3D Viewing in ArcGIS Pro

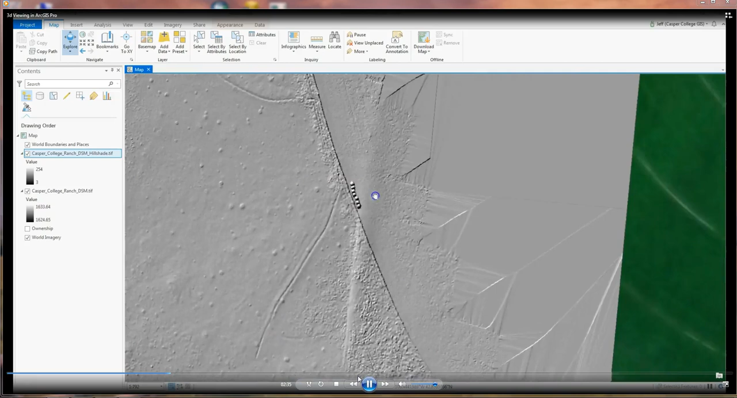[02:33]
And they're looking to see where those prairie dog holes are and eradicate them maybe. This is such good data. Again, you can see the hay bales there that they left in the field.
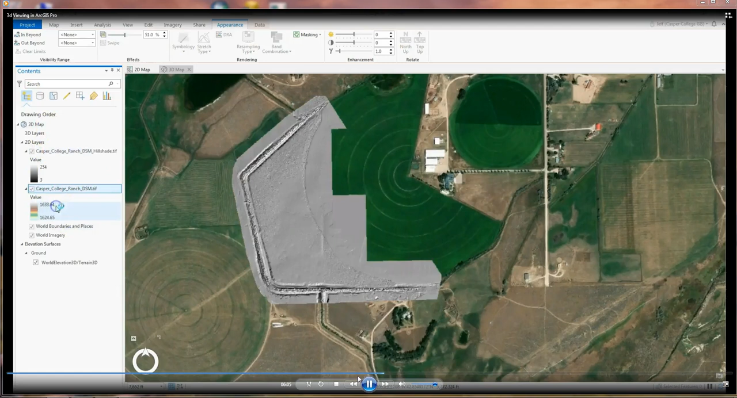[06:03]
Okay, there we go. Yep, that looks a little better.
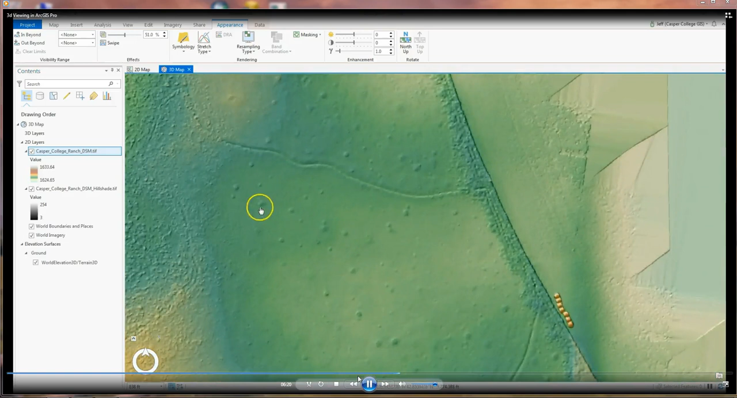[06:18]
So the different colors represent the different change in elevation, which this is pretty flat. And that's a huge canal that runs around the outside of the property. And those bumps there are different pieces of vegetation. And if you turn off both pieces of data and look at the world imagery, you can see that vegetation.
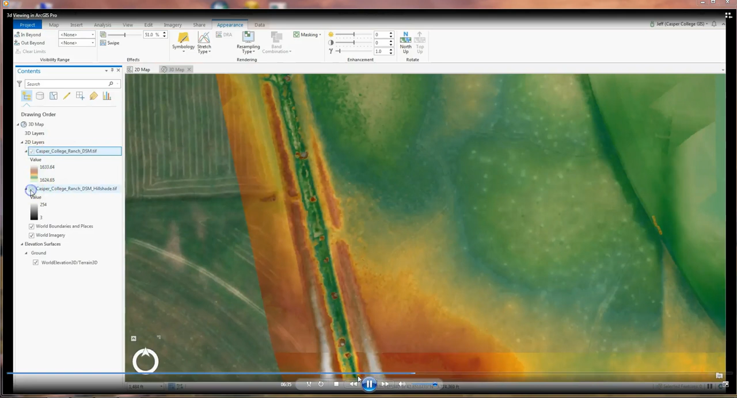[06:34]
But again, this is good accurate drone data that we're looking at. And then to see things in 3D, you just hold down the roller ball on your mouse, and you can just move your mouse up and down.
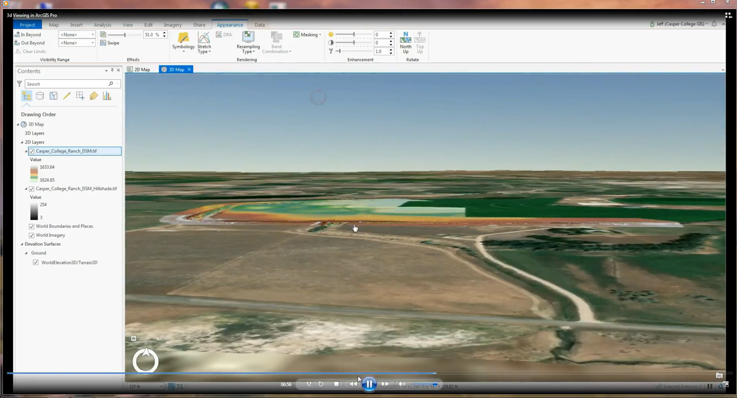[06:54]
And you can still see things are pretty flat though. Now this isn't hilly terrain by any stretch of the imagination. But we can exaggerate the
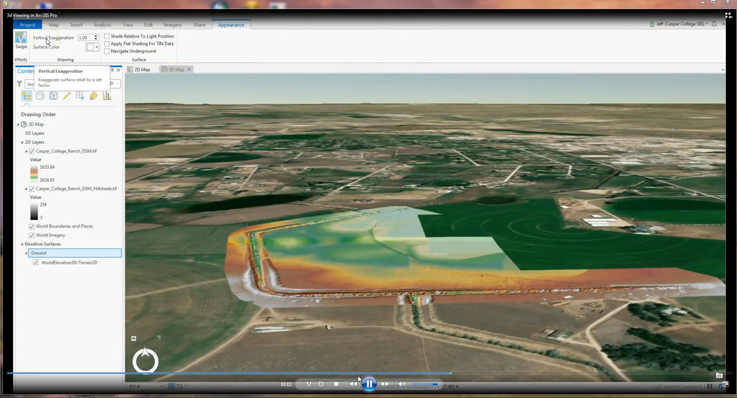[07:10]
vertical exaggeration by a factor. If we click on ground and go up to appearance, let's exaggerate it by 2.
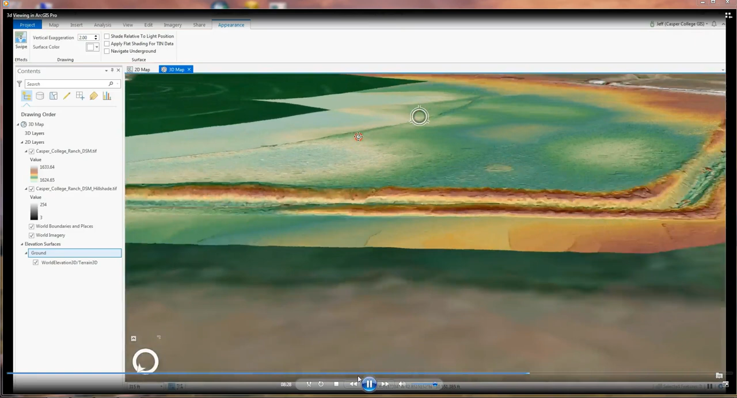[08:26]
Again, you can really see that canal going around the outside. You can really see the prairie dog holes and the ditches that are out in this little field.
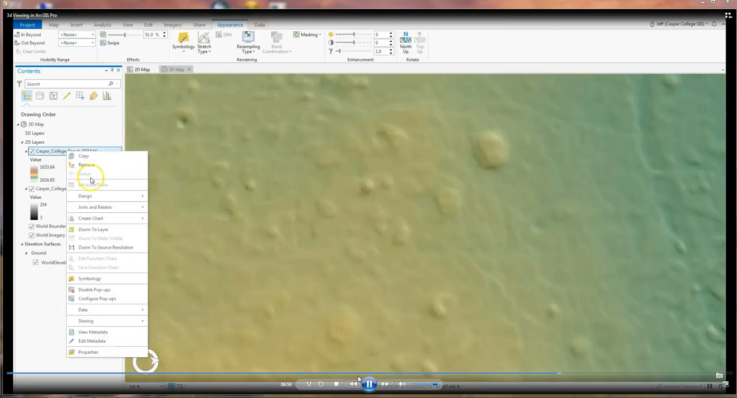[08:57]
Next thing we're going to do is we're going to link the two videos together.
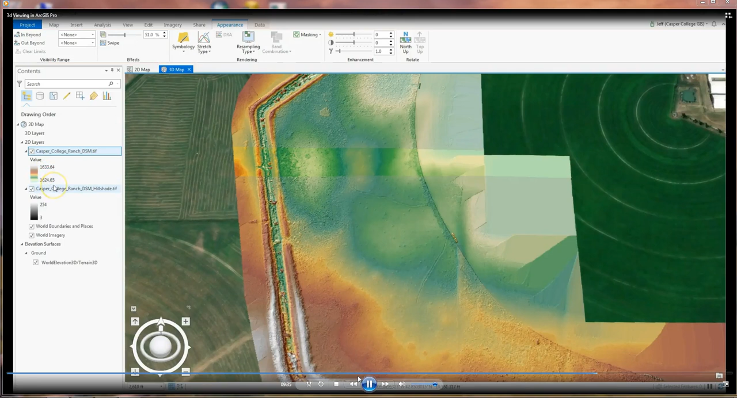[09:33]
Here in a second we'll get into how to do that. Okay, so I'm going to click on the 3D map.
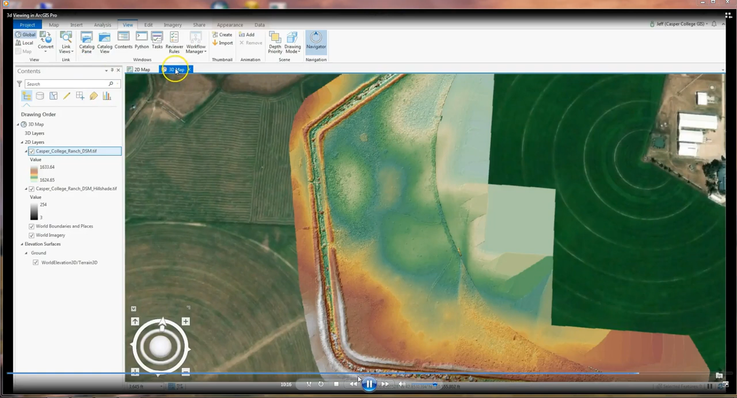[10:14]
Hold down my left mouse button and I'm going to drag this and put it on the right side of my screen.
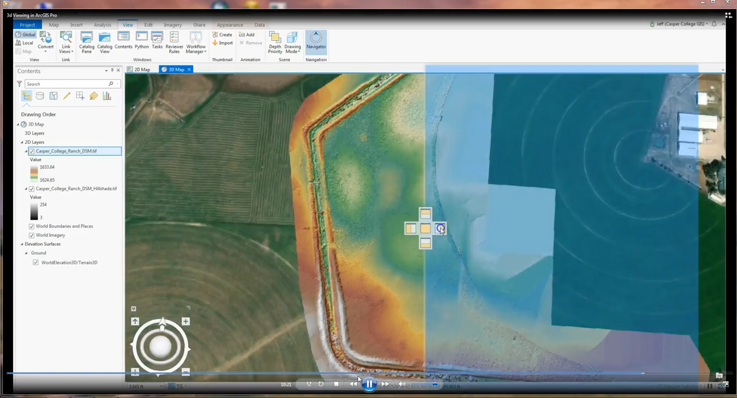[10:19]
And there you can see my 2D map is on the left hand side. And now I need to go back up into link views and make sure that that's highlighted in blue.
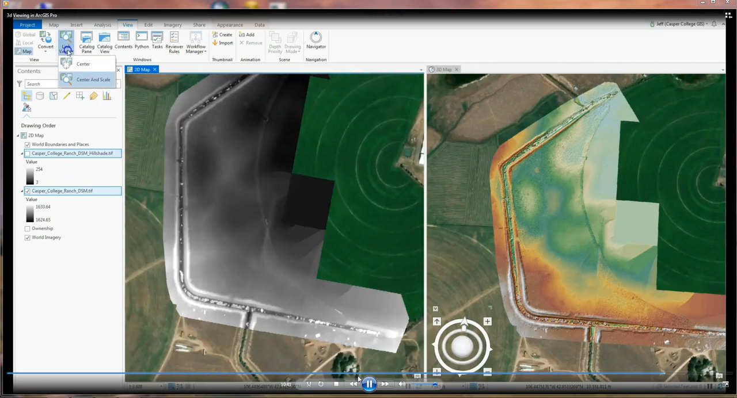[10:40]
Click on it, highlight it in blue. Center and scale. And now if I move in one, you can see both views move, which is pretty cool.